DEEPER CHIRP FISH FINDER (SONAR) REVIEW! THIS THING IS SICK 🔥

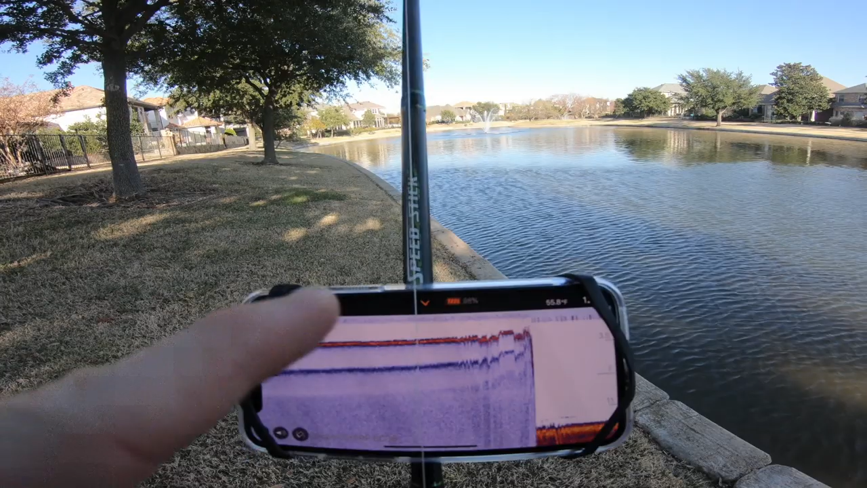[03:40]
Everything to the left is like when I had it out of the water. So it's just starting to do the initial scan out there a little deeper. It looks like it is a 12-foot depth,
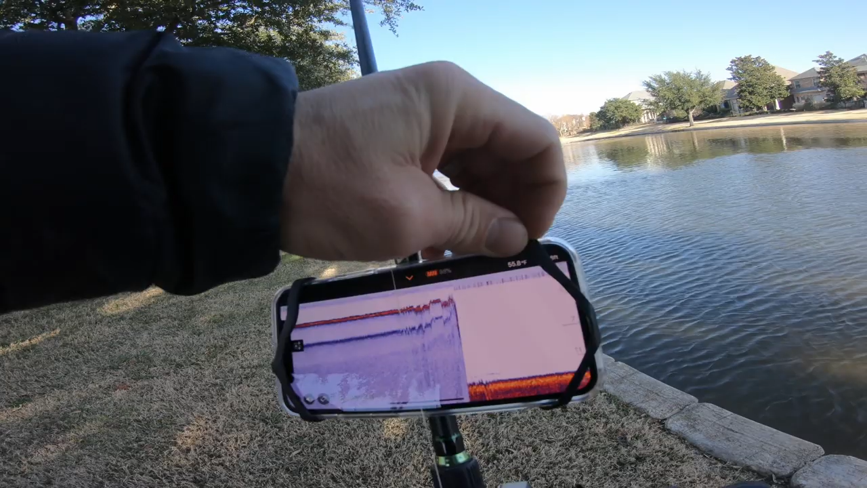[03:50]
55-degree temperature over here.
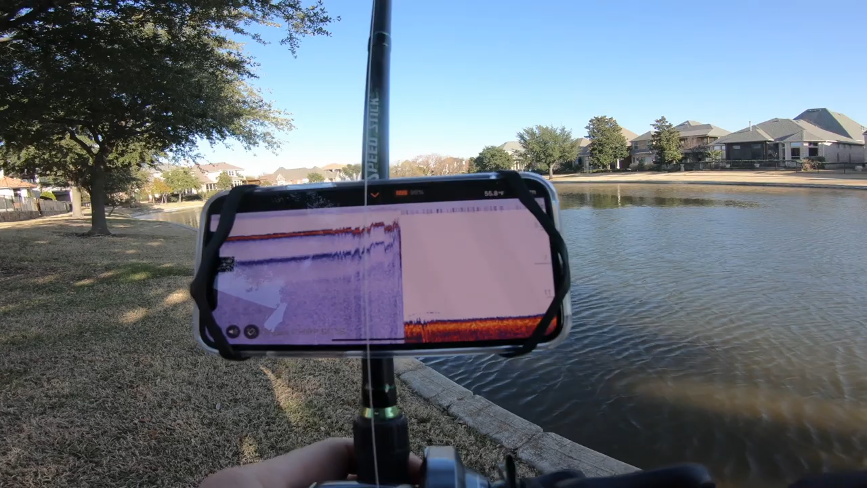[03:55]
So it gets a little bit colder and deeper out here. And I'm not seeing any fish or nothing. If we go narrow, now the reading should just show like only like 7 degrees. This is supposed to be where you can even like tell the fish species apart. So we moved a little further down. We cast it out here by the fountain.
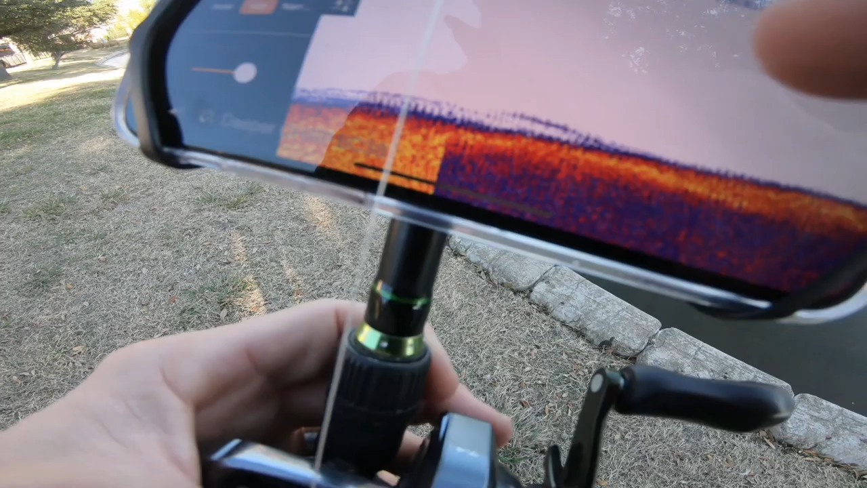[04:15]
And we saw a little bit of stuff there on the bottom, but I guess that's maybe just grass or something. I don't know.
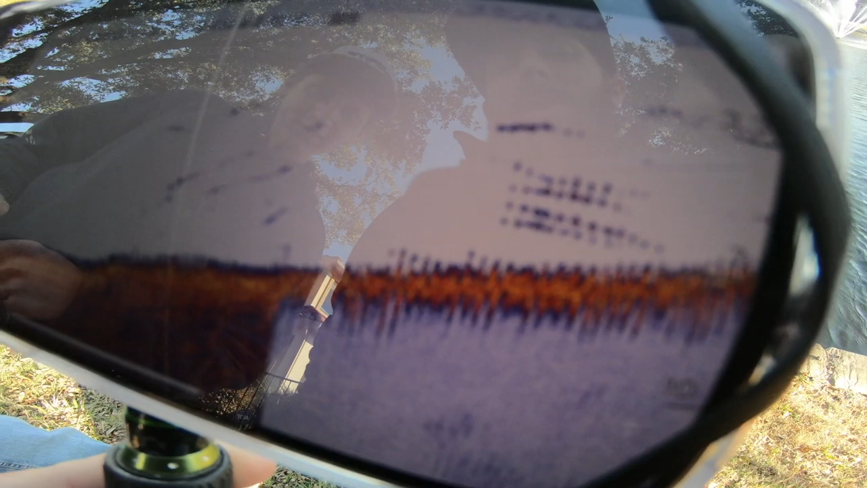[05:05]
And they are suspending in like 3 to 7 feet of water, whether it's little bait fish or not, right by the aerator.
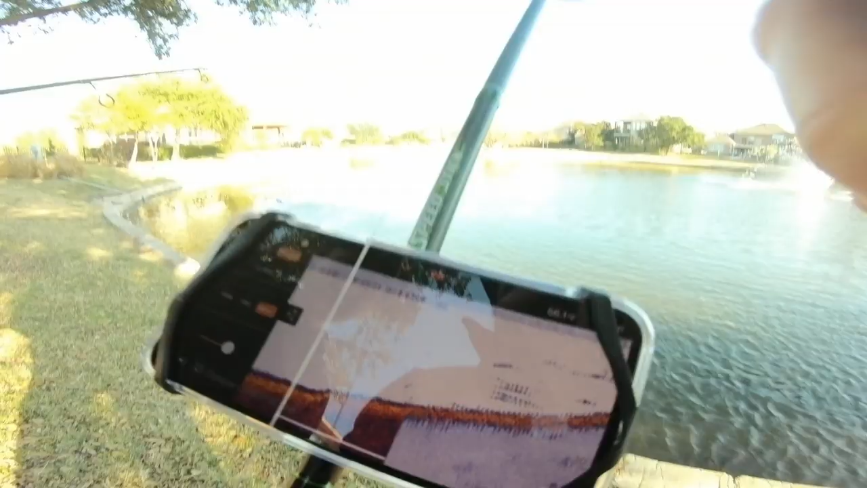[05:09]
I wonder if it's getting confused because of that. No, it was even out further when we first started getting the reading.